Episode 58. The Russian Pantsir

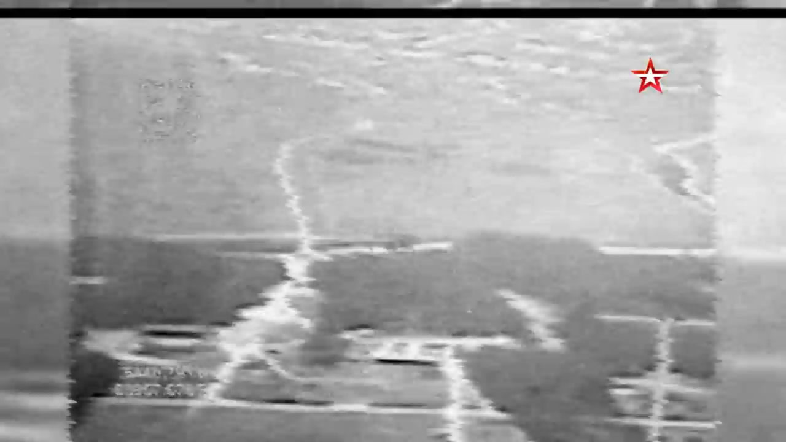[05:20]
Well, when we got our Panzer, we got our missiles. Let's make some things go boom.
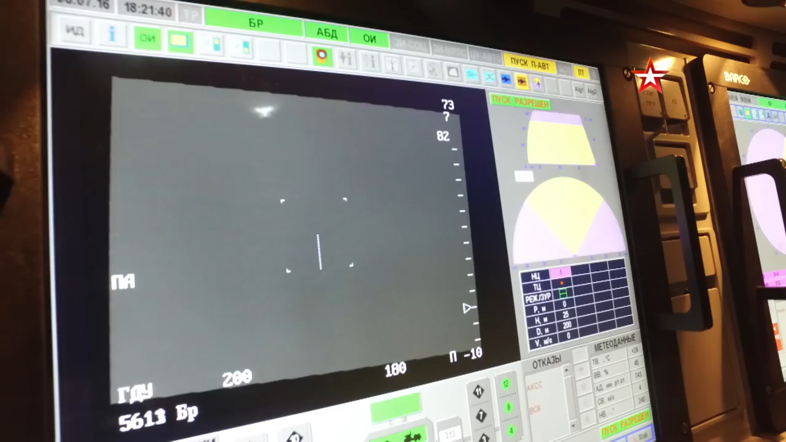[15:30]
To make the first round hit such a small target is a job for a real master air defense battle management system operator. Before we do anything else, let's have a chat with one of the head designers of the Panzer weapon system, Yuri Savinkov.
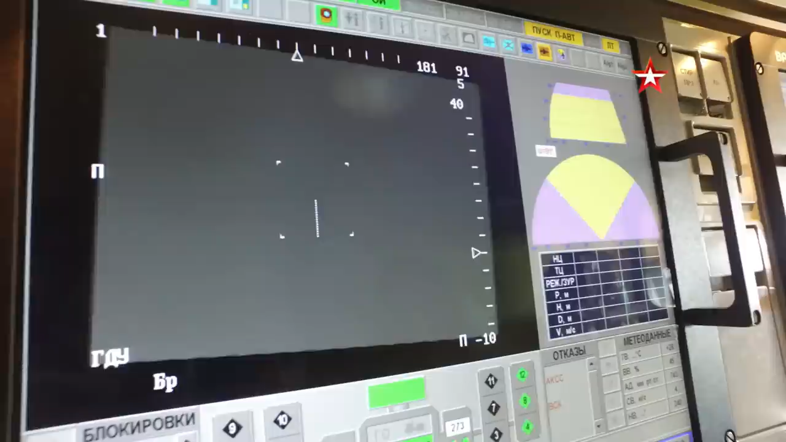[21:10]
How can you see this little flea in a seemingly endless sky?
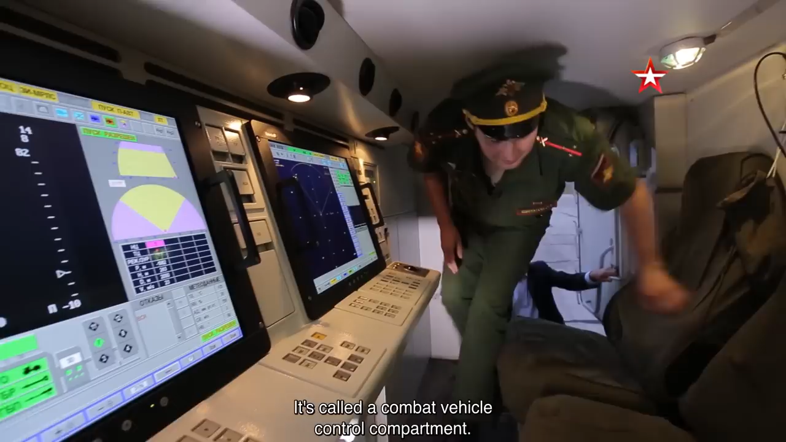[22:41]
Так, вот у нас монитор, собственно, где вы тут видите вертолет.
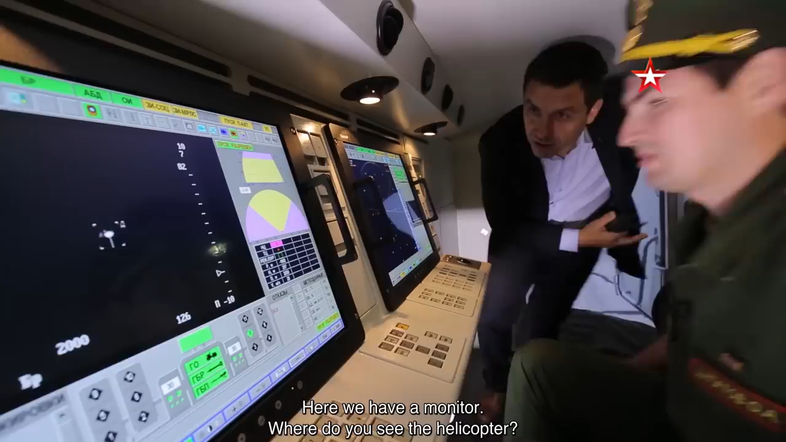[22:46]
Вот эта точка на мониторе. Это вертолет, который виден у нас в тепловизор.
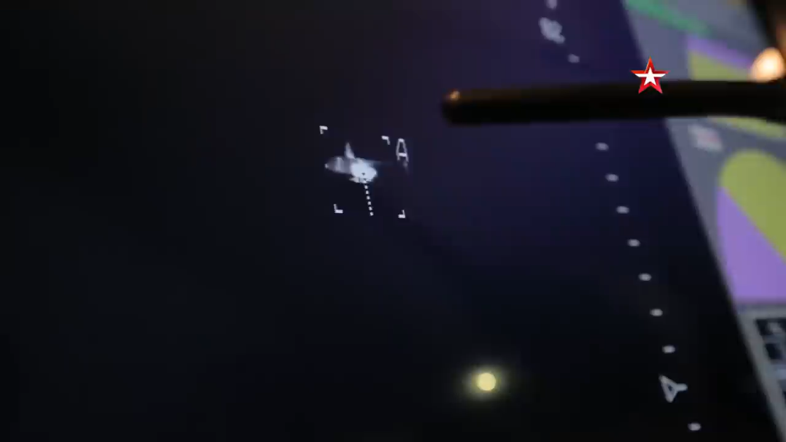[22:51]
This control compartment is a real observation post.
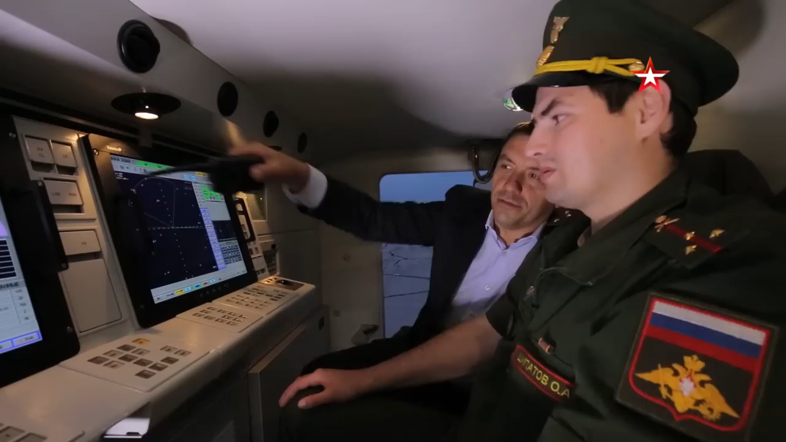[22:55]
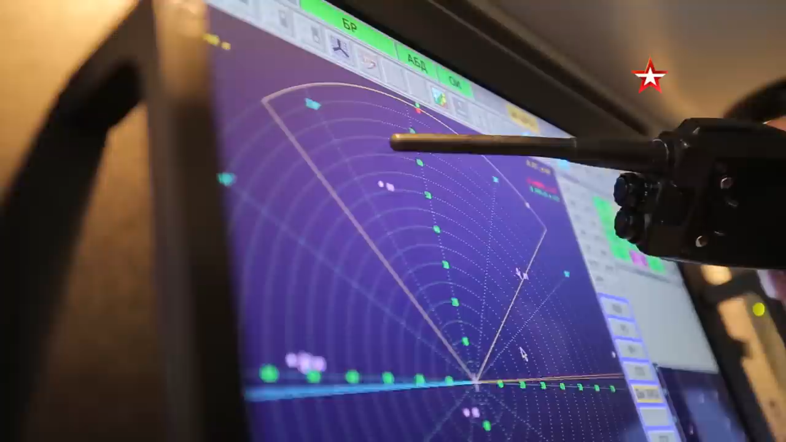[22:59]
Situated at this airfield in Tula, we can see, for example, which planes are flying through the southern suburbs of Moscow.
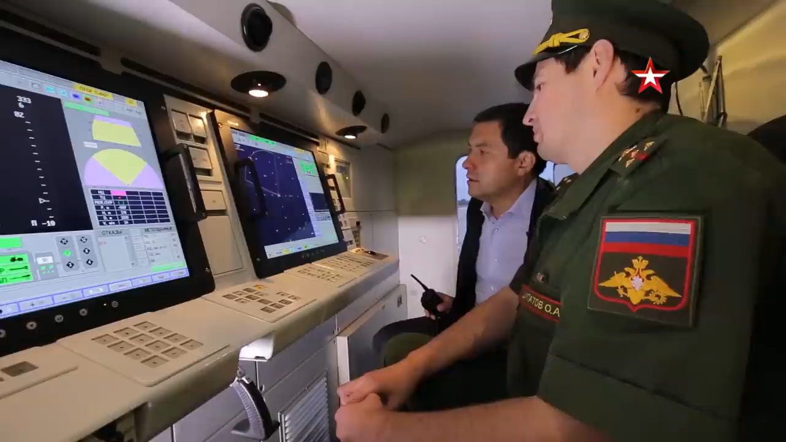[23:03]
И мы сейчас видим обстановку, что у нас летят гражданские самолеты.
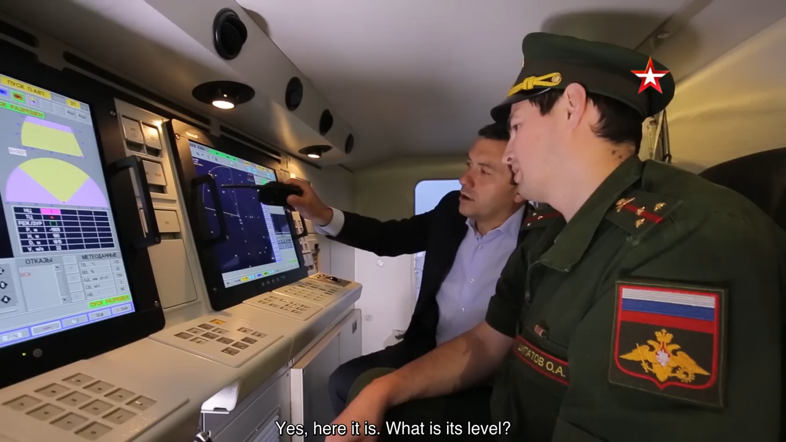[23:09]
Вот мы видим раз гражданский самолет. На какой высоте он идет?
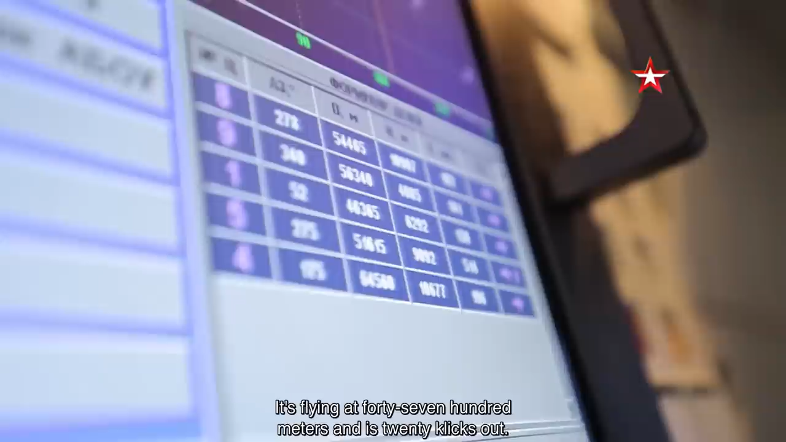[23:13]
Он идет на высоте 4700, да, на дальности 25 метров от нас.
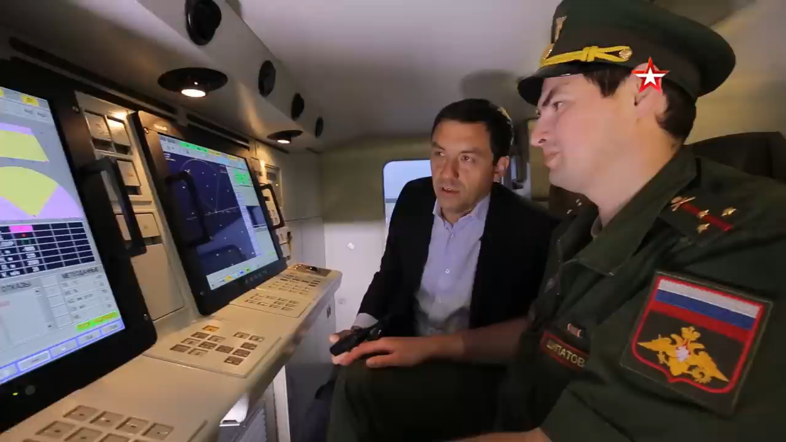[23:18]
И как далеко она может видеть? Ну, мы проверяли, что можно видеть при хорошей погоде до дальности 50 километров.
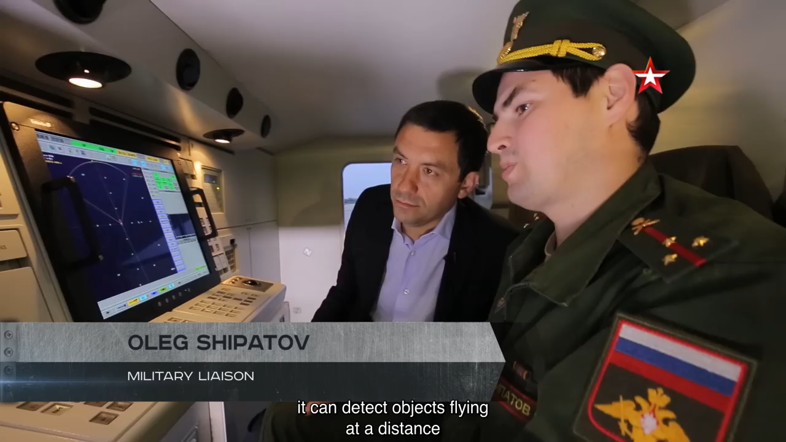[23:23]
50 километров? The Panzer's state-of-the-art radar system, which helps it see so well, actually has three separate systems working in tandem.